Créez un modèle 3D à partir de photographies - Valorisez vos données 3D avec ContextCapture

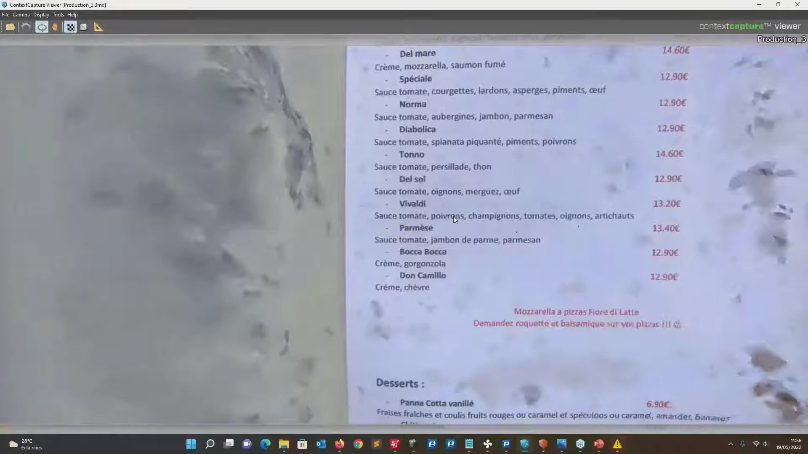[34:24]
maximale on peut obtenir donc ça permet vraiment
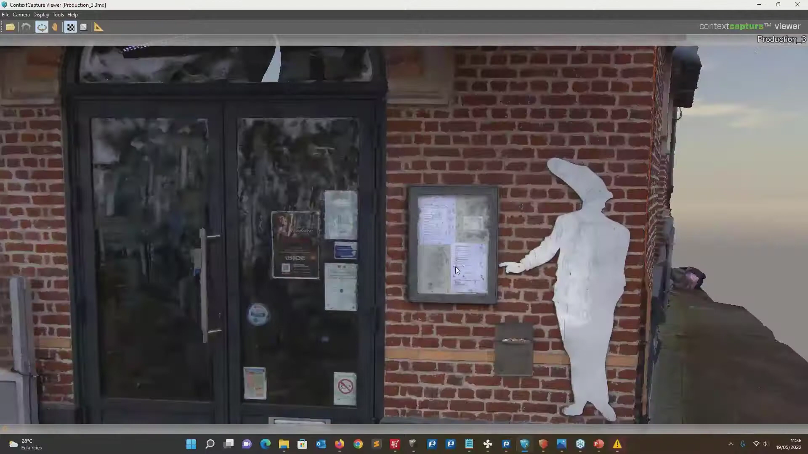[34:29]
d'avoir une forte qualité sur les modèles qu'on peut partager ou qu'on peut travailler à d'aller avec des orthophotos et vous Oui c'est la multi-résolution qui est très utile là où
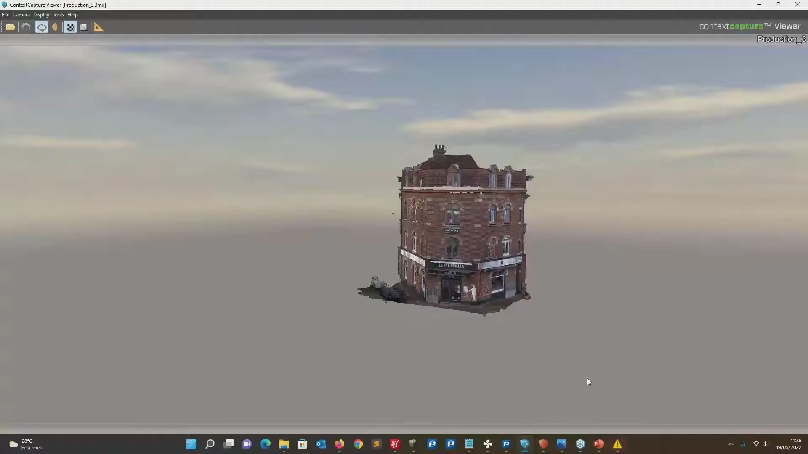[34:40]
j'ai besoin de gros détails je vais dépenser plus de temps à prendre des photos plus précises plus proches etc mais là où je n'ai pas besoin je vais prendre que 3 photos et ça va quand même générer le modèle sans la précision et
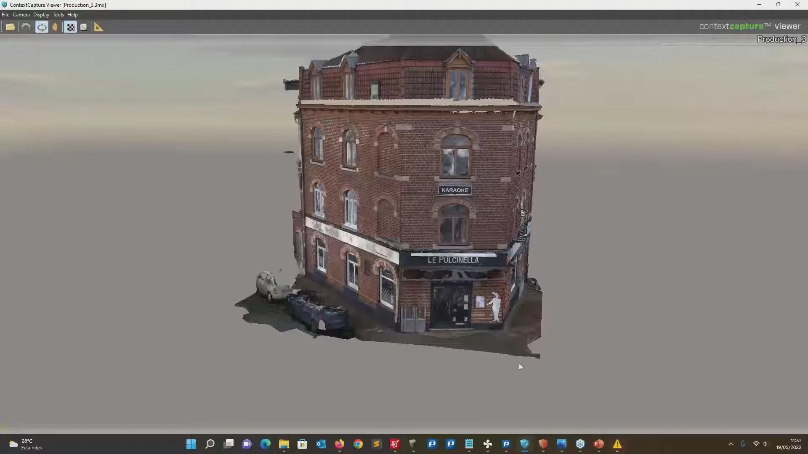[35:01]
sans prendre le temps de traitement que je ne veux pas investir sur ce côté C'est ça on n'est pas besoin de calculer sur une homogénéité du projet ce qui va vraiment nous permettre de nous concentrer sur ce qu'on a vraiment besoin directement Voilà rapidement les exemples qu'il y avait voilà il y en a toute une panoplie d'ailleurs j'en ai même oublié un sur